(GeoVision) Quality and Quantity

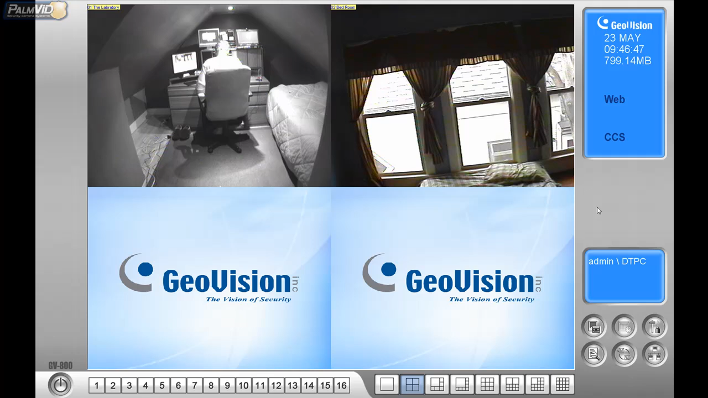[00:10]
okay let me go over quantity versus quality real quick so inside GeoVision by default the quality of the video is 320 by 240 but you can jump that up to 720 by 480 720 by 480 is TV resolution and 320 by or let's see here sorry about this let me get those numbers out for you all right so click on the hammer and the screwdriver
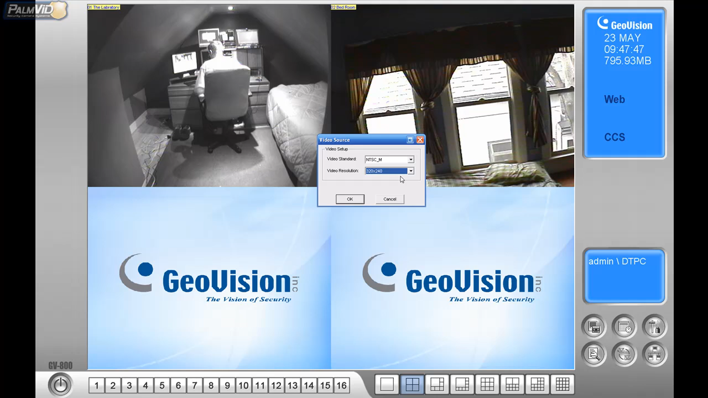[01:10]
is but you get a lot more storage so with that said let's go ahead and set it at 320 by 240 and press ok
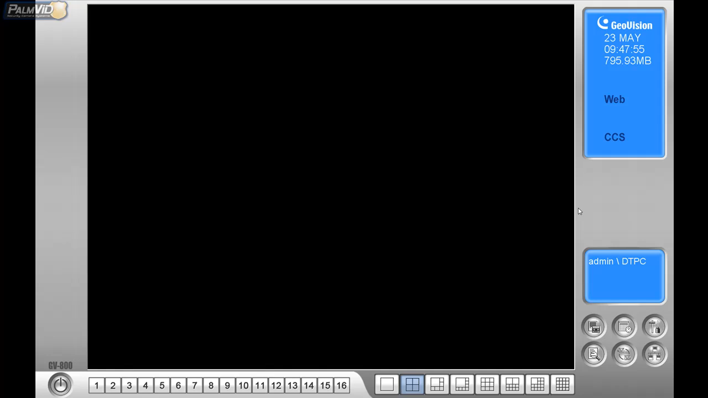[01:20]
and that is default now what you're going to do is you're
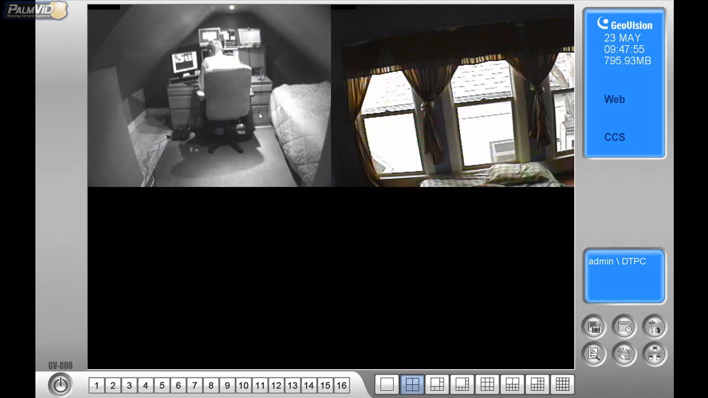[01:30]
going to get a a lower quality video but you're going to get twice as
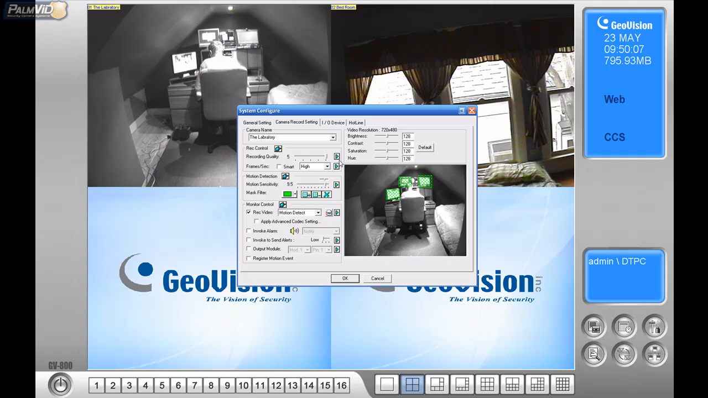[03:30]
you would just keep that 360 by 240 but i want to record it at 720 by 480 so i'll go to recording quality and by default it's at four i just want to put it on the highest for these video tutorials 720 by 480 and click ok now by default remote viewing is still that 320 by 240 so let's go ahead and change that too so technically there's three places where you can change the quality you have your hammer and the screwdriver you have av settings video source that's your live view then you have general settings system configure
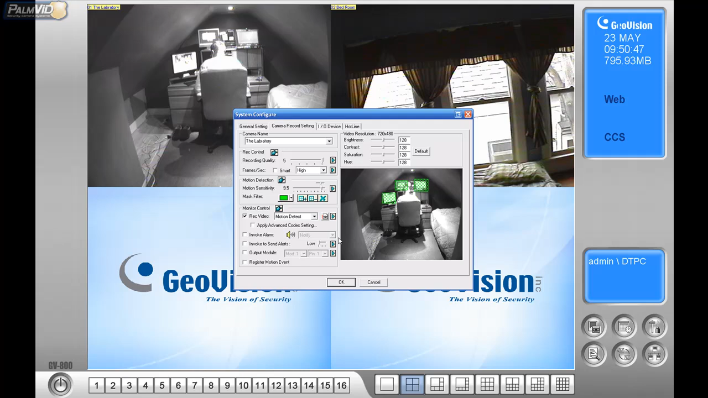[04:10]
and then camera record settings and that's your recorded size and then for remote view you would click on the icon in the bottom left here it looks like the three computer monitors called the network and you'll go to the webcam server let's go ahead and turn it off
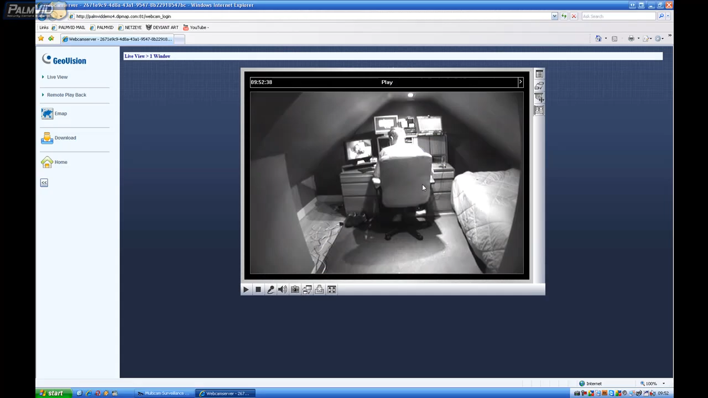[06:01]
and if we want to change that back or if we right click and go resolution it'll tell us the resolution we're in in the bottom right
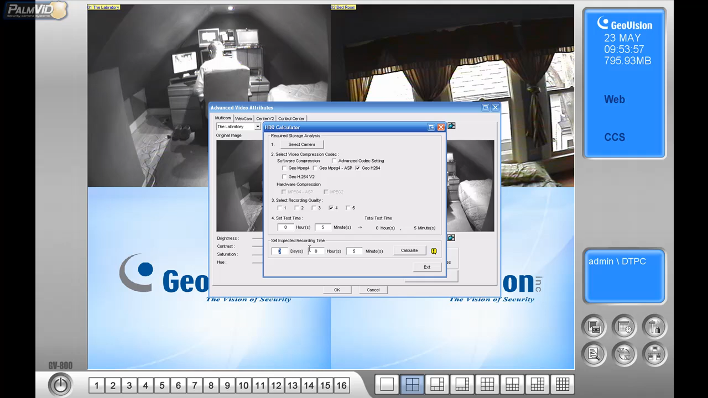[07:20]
or you would set like you know if i want 30 days set that in there and then click calculate but watch the how to calculate hard drive space tutorial to
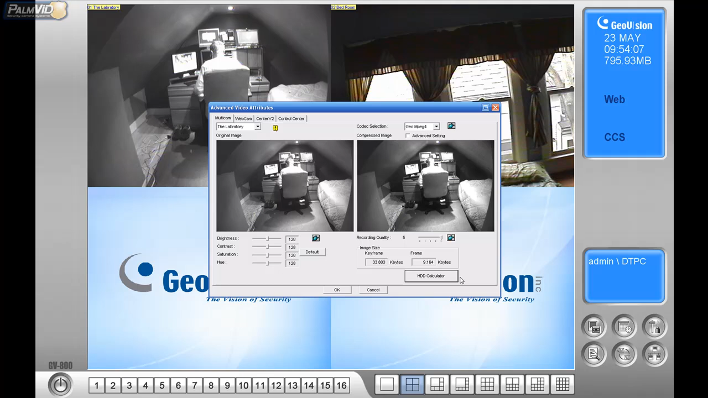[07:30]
for a more in-depth detail on that so you might want to change the resolution from the default one to the 720 by 480 do the calculate the hard drive test see you know kind of get a feel of of how much hard drive space that's going to take and then if you need to you can always get an external hard drive or just another internal hard drive if you need to increase that resolution i recommend a terabyte with the higher resolution